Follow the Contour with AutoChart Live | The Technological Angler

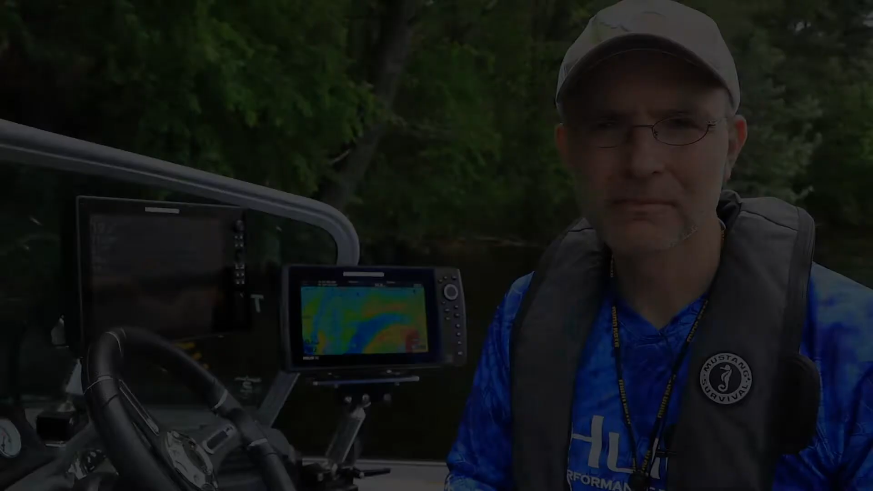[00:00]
AutoChart Live puts powerful custom mapping tools right where you need them the most, which is on your AutoChart Live compatible Humminbird Fish Finder.
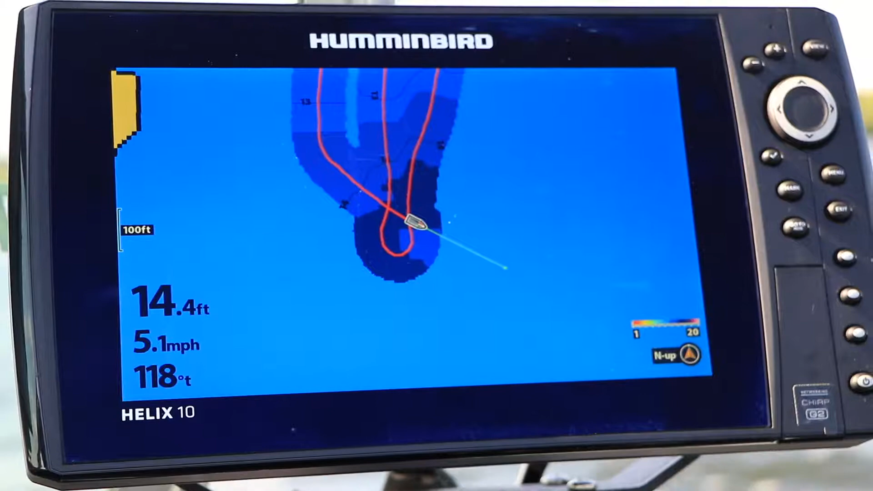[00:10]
On screen: depth 14.4 ft, speed 5.1 mph
It's easy to create your own map with AutoChart Live and to use those custom contours with iPilot Link. Let's learn how to do both.
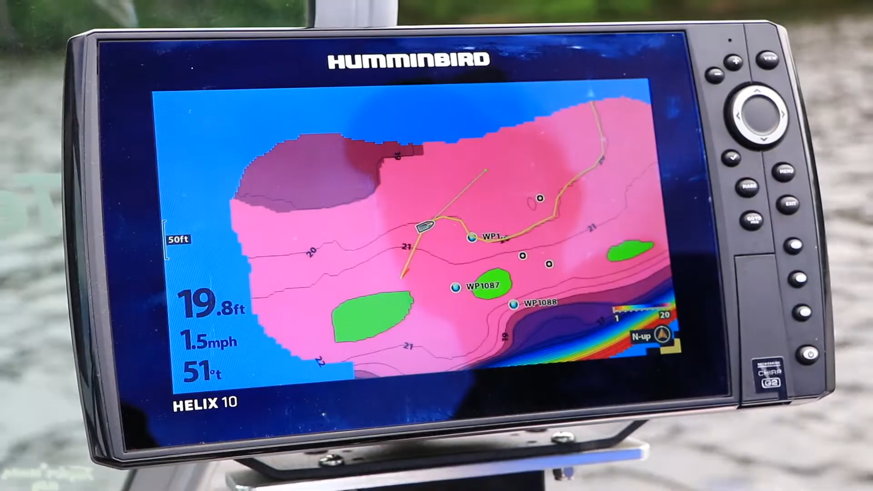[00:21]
On screen: depth 19.8 ft, speed 1.5 mph
Start creating your custom map using tools found in the AutoChart Live submenu.
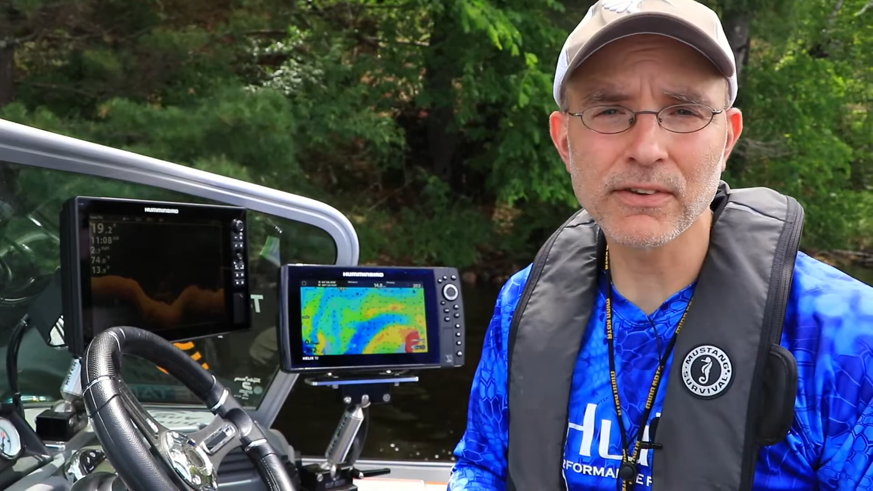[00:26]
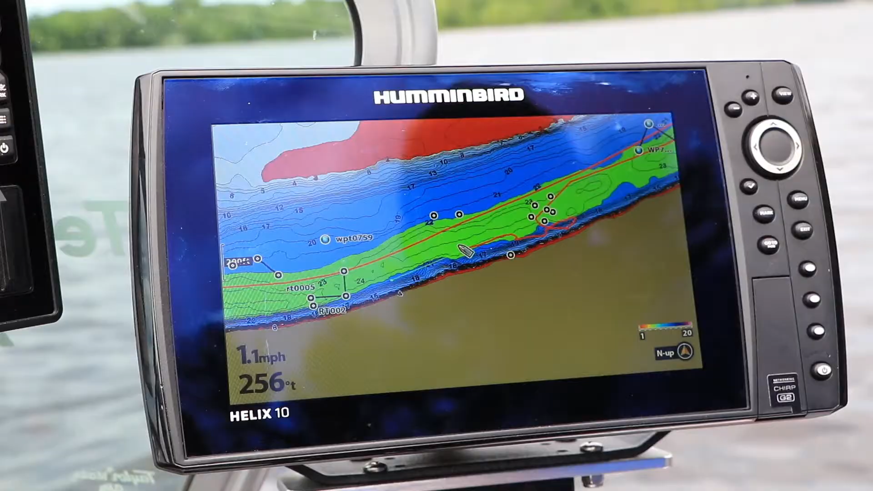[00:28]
You can access the AutoChart Live submenu from